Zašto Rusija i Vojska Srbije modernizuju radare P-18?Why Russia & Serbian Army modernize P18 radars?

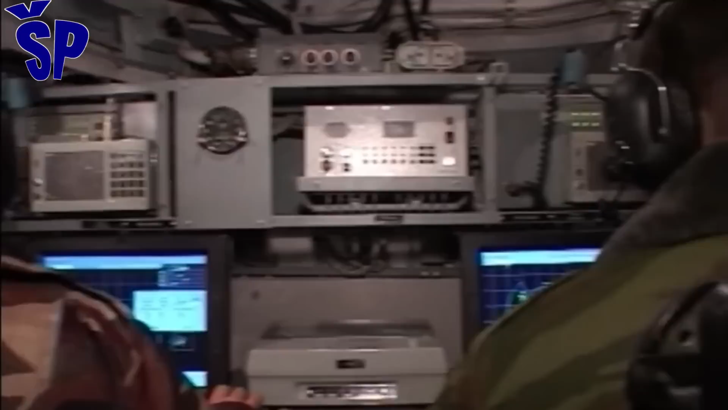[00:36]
javljanja i navodjenja Jugoslovenski narodne armije i uveden je u naružanje 1982. godine.
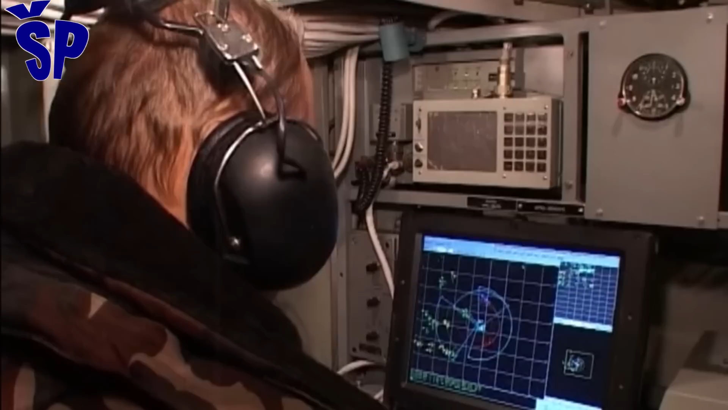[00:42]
P-18 je nastao daljim razvojem starijeg radara P-12.
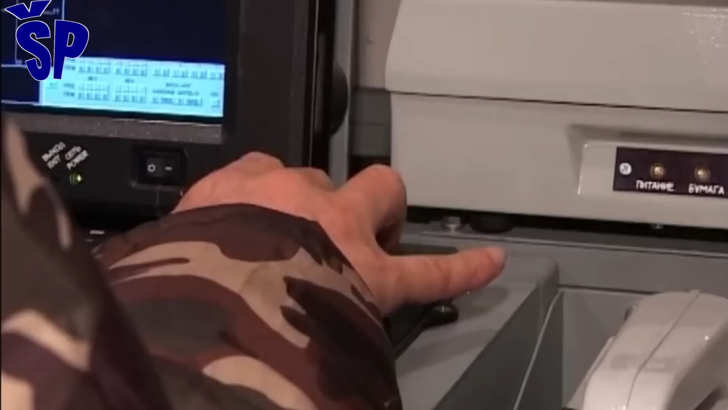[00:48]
Rad u VHF talasnom području pružamo mogućnost otkrivanja letilica sa stealth karakteristikama,
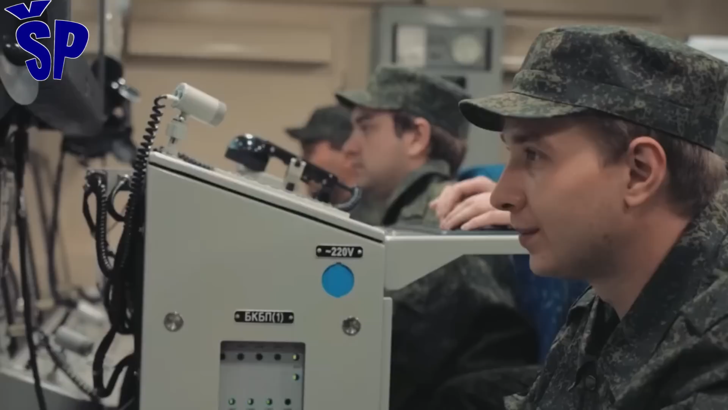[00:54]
a radne frekvencije i otpornost na protivradarske rakete.
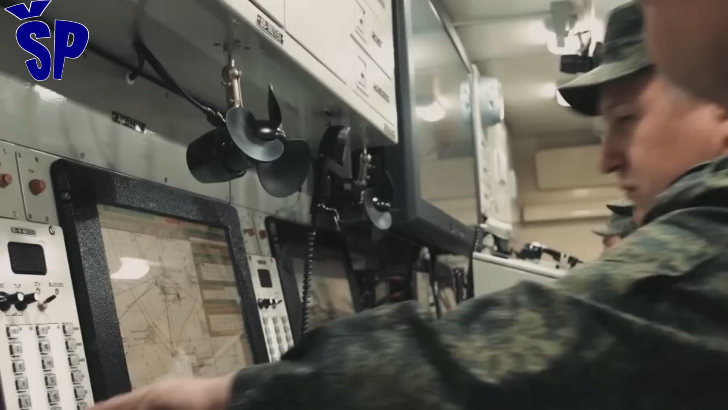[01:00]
Ima maksimalni domet od 260 km po daljini
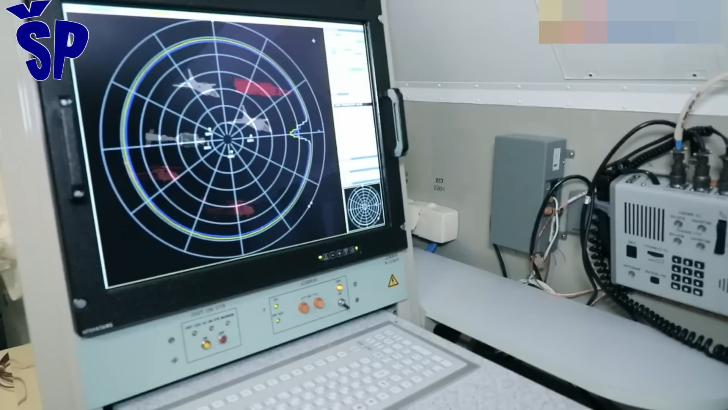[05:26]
a veliki deo neautomatizovanog ručnog rada ne ispunjava zahteve kapaciteta cilja za obradu, pouzdanost i tačnost, što u prevodu znači da kod jakog elektronskog umetanja protivnika,